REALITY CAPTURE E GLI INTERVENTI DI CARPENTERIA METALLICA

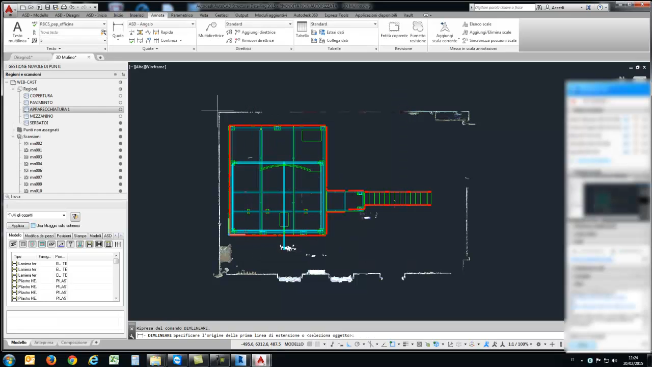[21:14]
quindi potrei andare a misurare direttamente sulla nuvola gli ingombri ideali in questo caso vedete in questo caso lo stile di quota ho ottimizzato
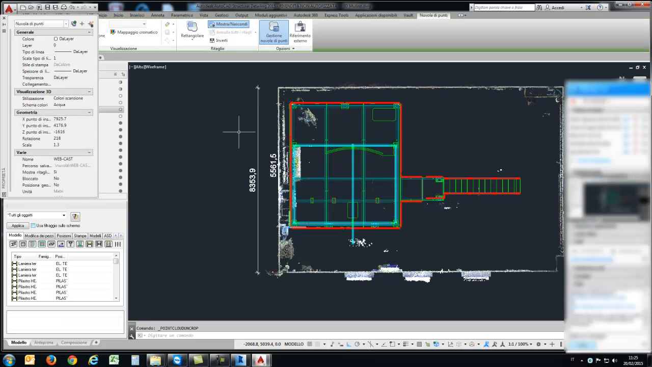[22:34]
riaccendere la visibilità ad esempio del gruppo di copertura che è la nuvola la porzione di nuvola che abbiamo spento riaccendere i pavimenti eh posizionarci su una vista in questo caso laterale oppure no direttamente dalla pianta selezioniamo la nuvola la sezioniamo verticalmente
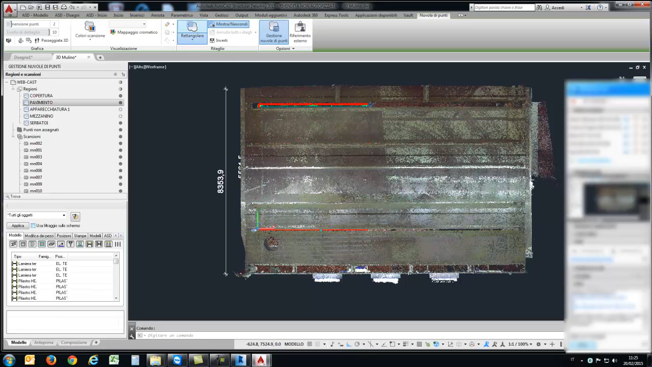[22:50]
in prossimità chiaramente il nostro mezzanino e a questo punto potremmo andare a posizionarci sulla vista frontale
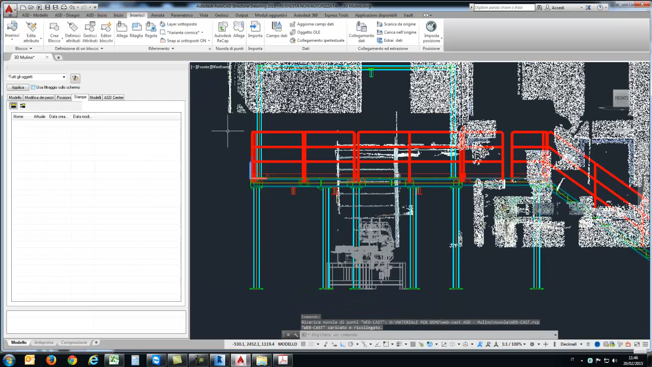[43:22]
quindi vedete come i software poi dialogano cioè tutto quello che riguarda la nuvola viene gestito da rega quello che riguarda in questo caso la
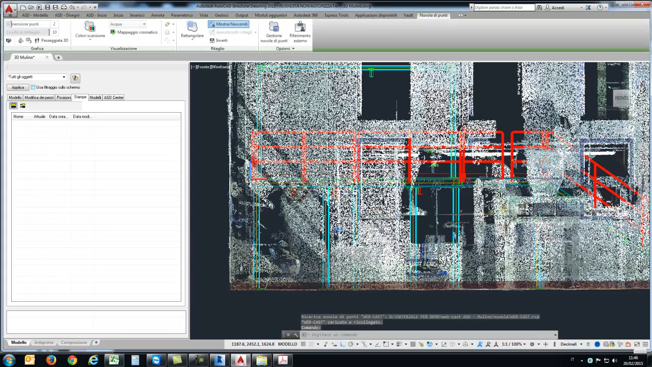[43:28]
moderazione meccanica l'abbiamo affrontata in piano di autoskinventor tutto ciò che riguarda la carpenteria metallica e ci serviva
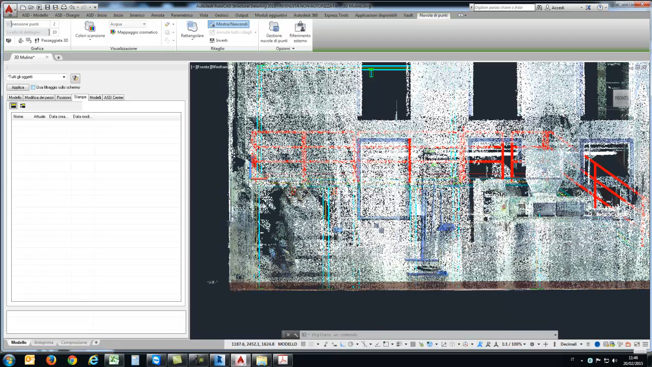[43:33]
diciamo rappresentare per il disegno esecutivo d'officino l'abbiamo realizzato in SD allora anche qui
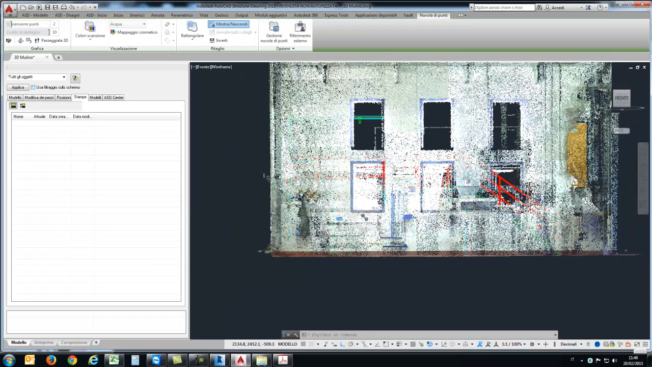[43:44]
potremmo andare a realizzare la nostra sezione e verificare gli ingombri complessivi mettiamo in pianta
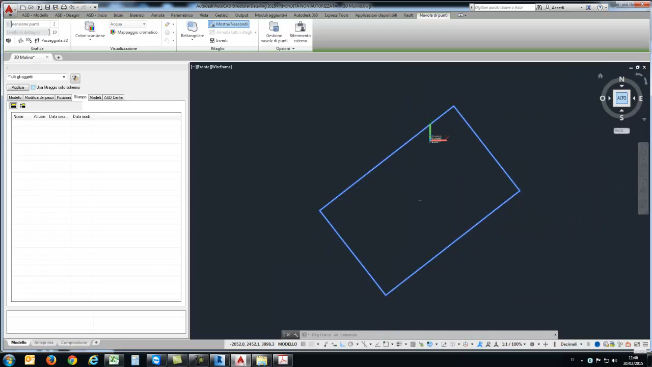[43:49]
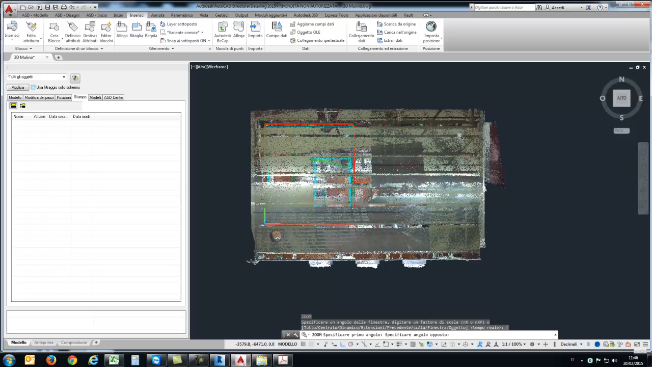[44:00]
anche la densità delle scansioni la andrò a ottimizzare secondo le mie esigenze se dovrò andare a rilevare impianti ad esempio ho necessità di fare una scansione molto densa perché avrò delle dimensioni ridotte da rilevare se devo andare a rilevare profili di una struttura metallica è chiaro che potrò rendere meno densa la nuvola e quindi anche molto più leggera molto più gestibile all'interno di auto
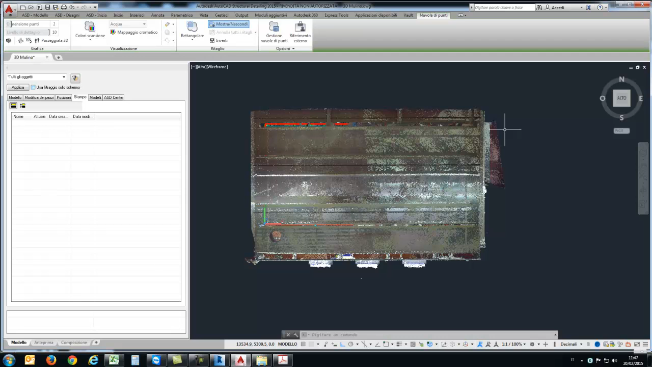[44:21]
dovrò poi calibrare di volta in volta secondo le mie esigenze questo elemento tra l'altro dentro Recap potrò anche
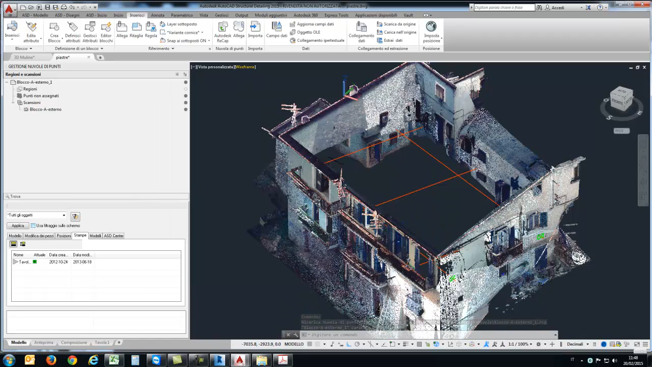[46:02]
qua mi posiziono la vista concettuale in modo da che lui mi ombreggia le superficie e riesco a vederle meglio ecco vedete
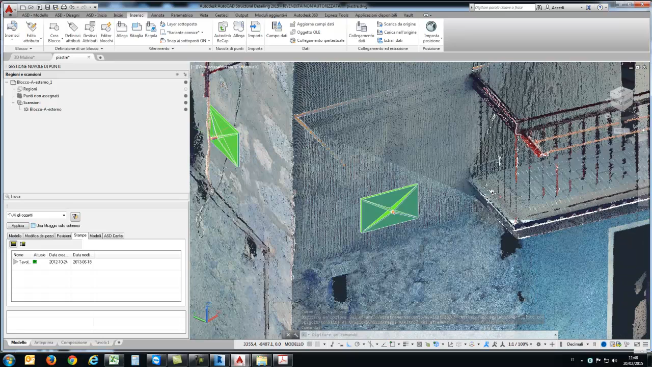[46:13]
questo dovrebbe essere utile anche per dimensionare e posizionare correttamente le piastre verificare gli ingombri se c'è
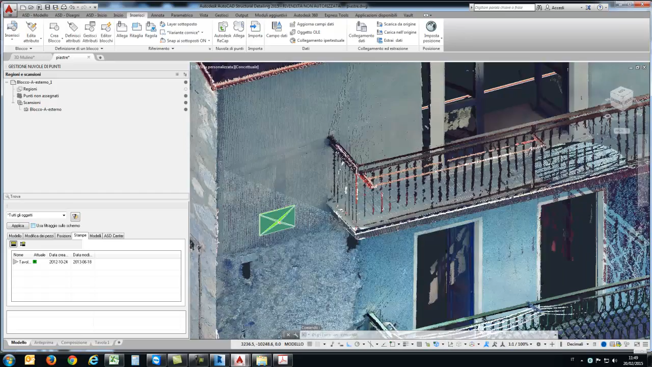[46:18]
compatibilità insomma ci sono elementi di disturbo sul manufatto che potrebbero
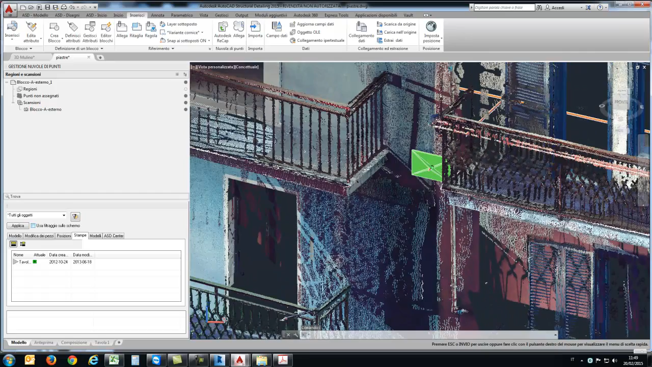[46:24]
cacciare problemi qui ad esempio notiamo che c'è questa discontinuità che probabilmente andrà rimossa
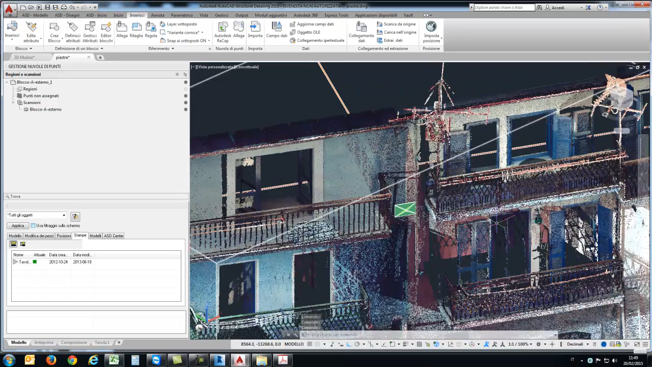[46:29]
quindi voglio dire anche su interventi diciamo di tipo storico